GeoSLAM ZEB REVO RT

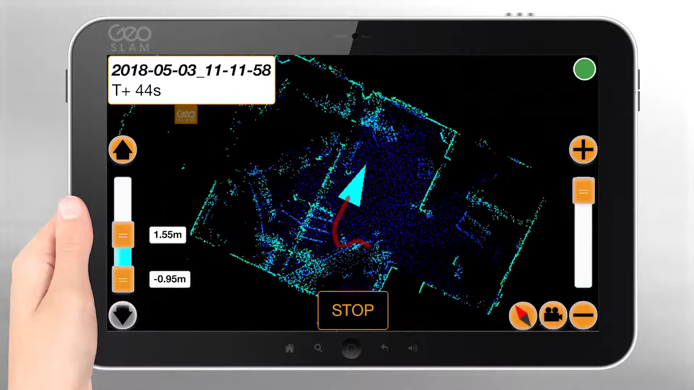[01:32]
optimal scan results the SLAM indicator shows during scanning how well
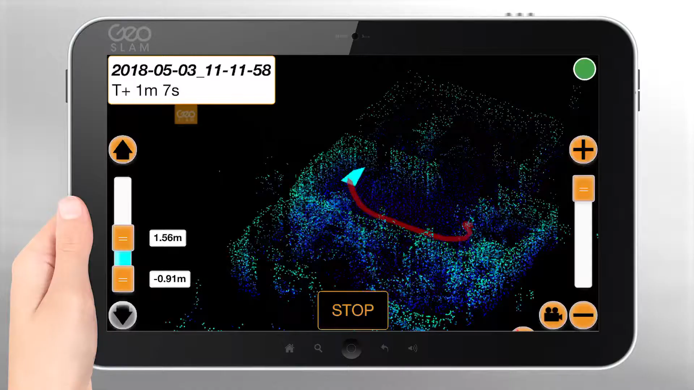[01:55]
in the upper left corner you can see the
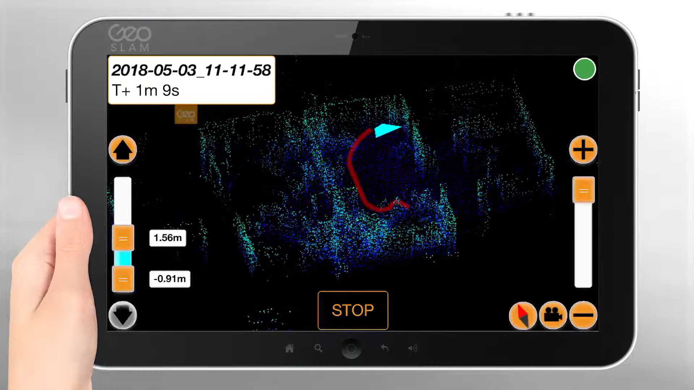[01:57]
duration of the scan this helps the surveyor manage scan time and data size
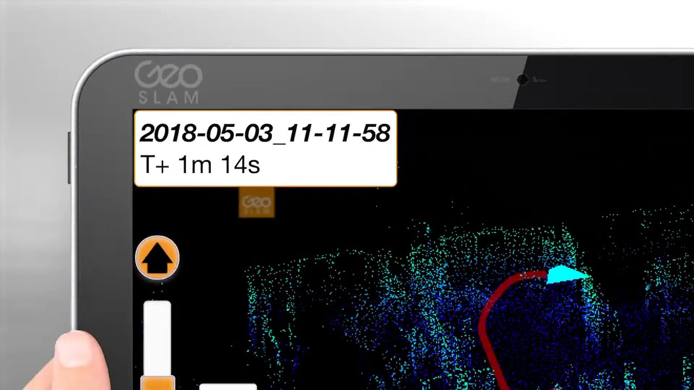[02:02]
to control details you can zoom in and out of the point cloud
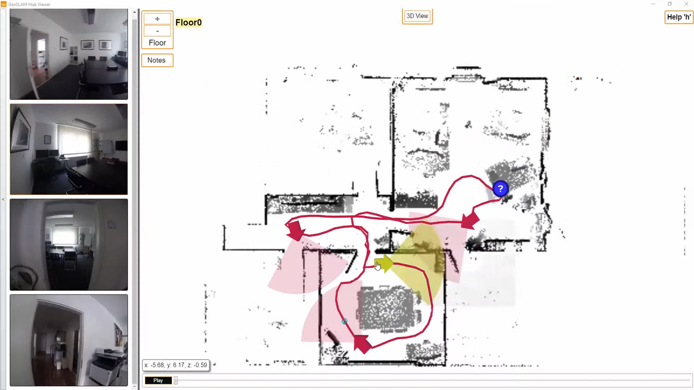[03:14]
cloud of the scan you will also see the path you took during scanning and the video taken with the Zeb Cam during scanning you
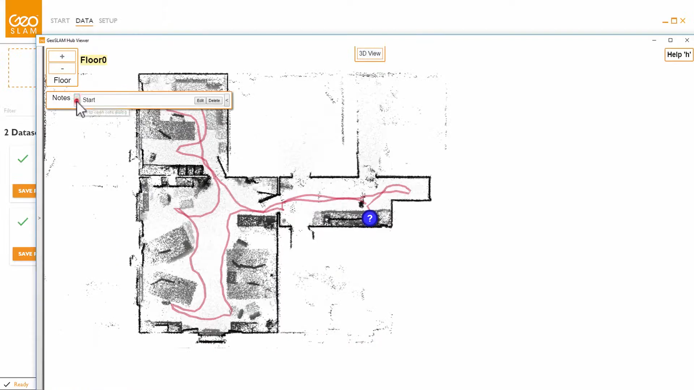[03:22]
can make notes and remarks for
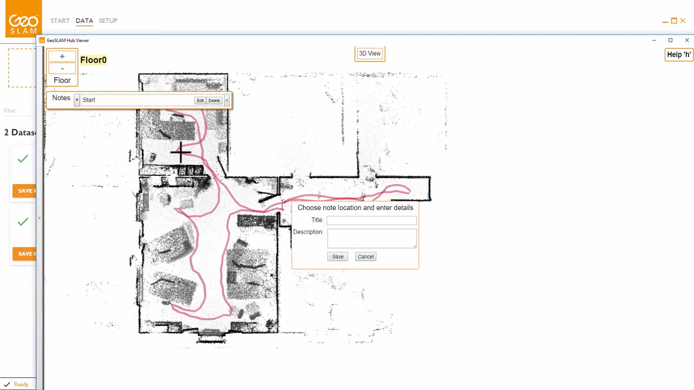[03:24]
colleagues and project partners on certain details and areas in the point cloud with
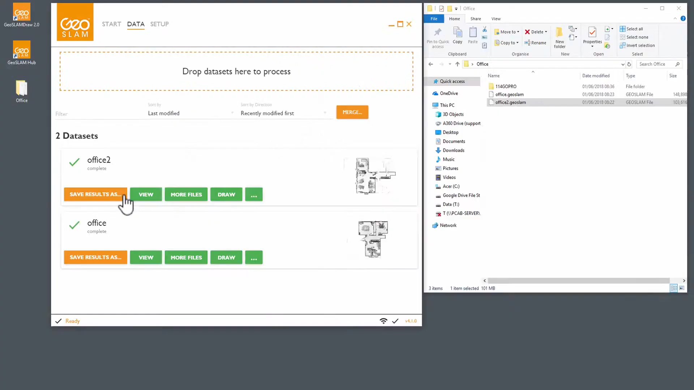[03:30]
the merge function two point clouds can be aligned to the point cloud very quickly and easily click on merge in geoslam hub and select the point clouds you
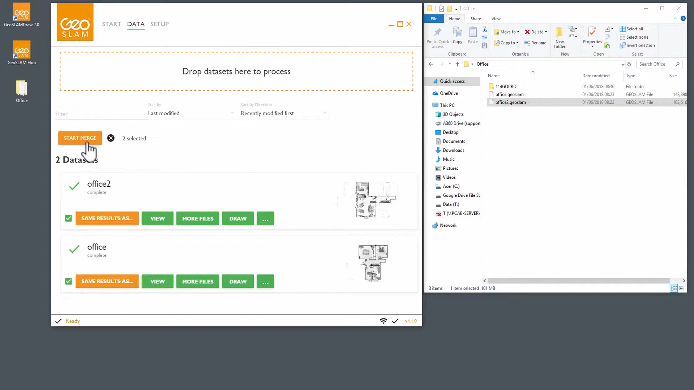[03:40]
want to combine the point clouds can be colored for a better context and readability of the data in the colored point cloud features such as doors
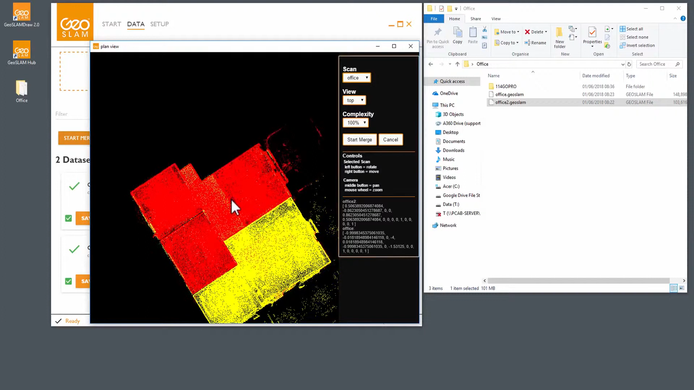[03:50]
windows desks chairs etc are easier to identify for
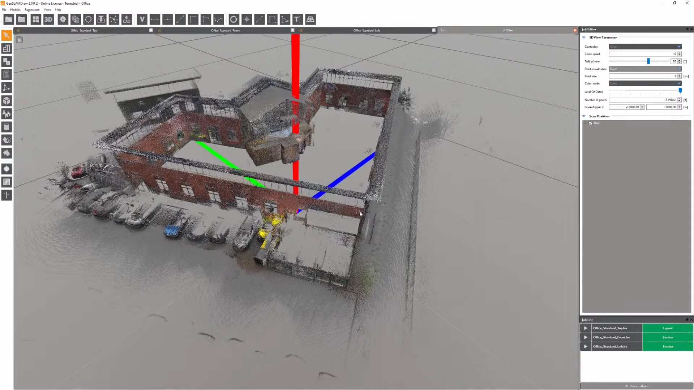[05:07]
rotate the complete view zoom in and out change the field
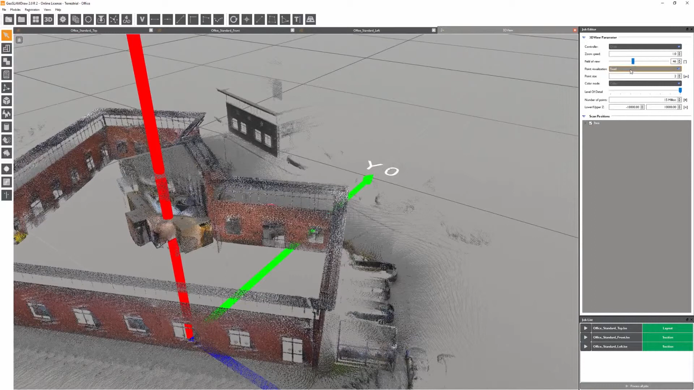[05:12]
of view or the size of the points in order to display only a certain vertical
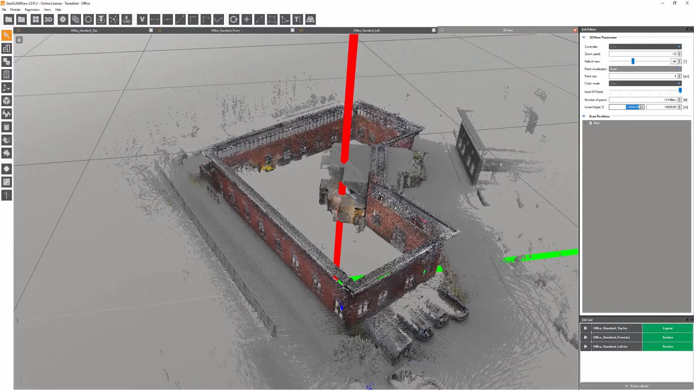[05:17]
area of the point cloud you can specify the exact heights in which the point cloud should be visible
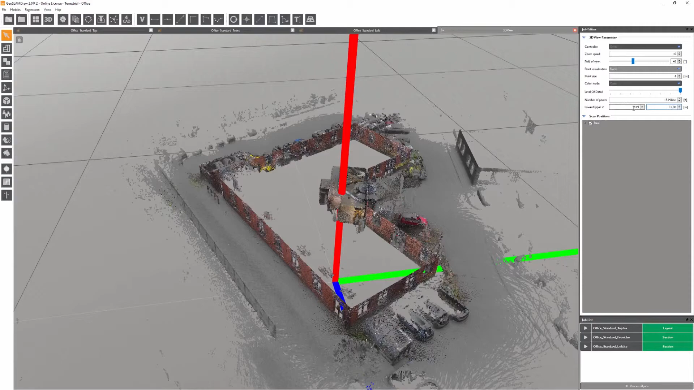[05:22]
using geoslam draw the local coordinate